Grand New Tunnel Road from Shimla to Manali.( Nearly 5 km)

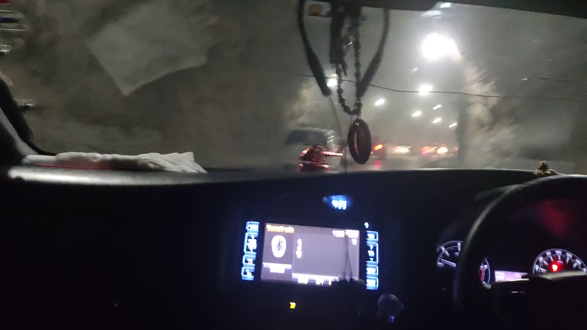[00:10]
headlight podunga pa lorry headlight podala
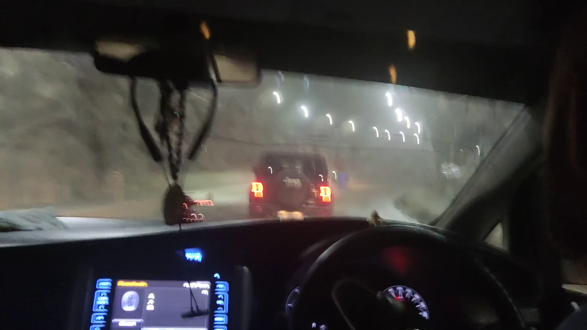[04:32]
டன்னல் உள்ளு போகும் வழியில் ஏறக்குறைய 7 கிலோமீட்டர் தூரம் இருக்கலாம். இதோ வெளியே வந்துவிட்டோம், டன்னல் விட்டு வெளியே வந்துவிட்டோம்.